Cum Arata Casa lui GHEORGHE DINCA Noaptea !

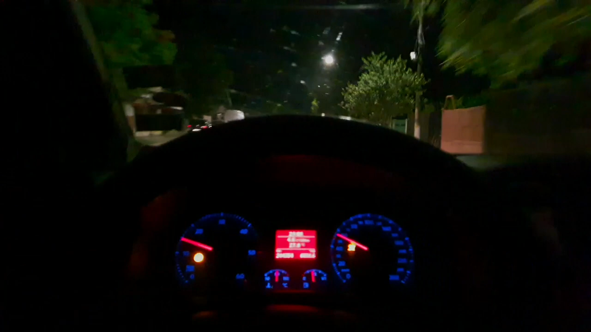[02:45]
Și mai avem un pic și ajungem și la casa lui domnul Gheorghe Dincă. Mamă, s-a auzit mare notificare acolo. Dar îmi pare rău, băieți, îmi pare rău. Ia uitați-te aici, pe partea stângă, după dubilia astea. Ok, să vedem cum tragem pe dreapta. Pe unde să tragem noi? Uite aici. Așa.